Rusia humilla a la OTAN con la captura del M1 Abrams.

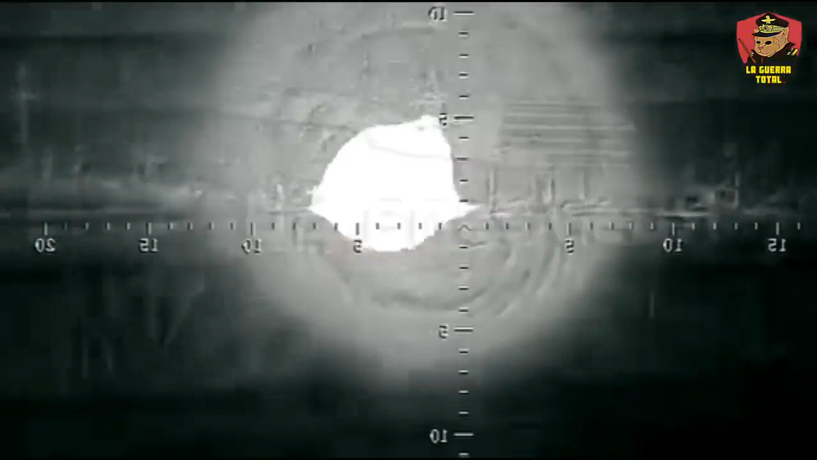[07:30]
los Abrams fueron víctimas de los drones rusos, aunque informes que no se han podido confirmar, nos dicen que también han podido ser destruidos por otros medios.
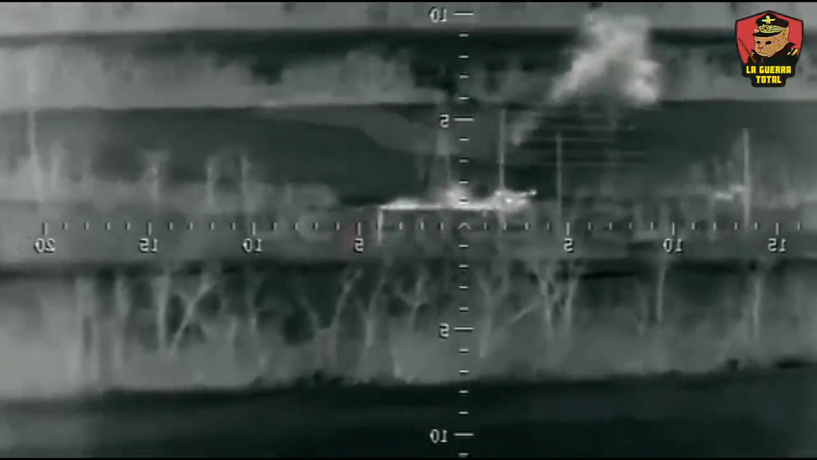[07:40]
Un grupo antitanque hace hablar de que el primer Abrams destruido fue herado de baja por sus misiles antitanque.